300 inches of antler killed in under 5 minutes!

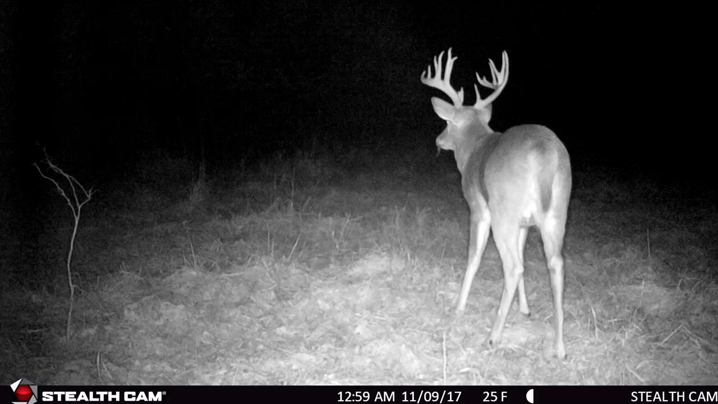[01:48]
you know, another buck with some split cheek deuces coming out.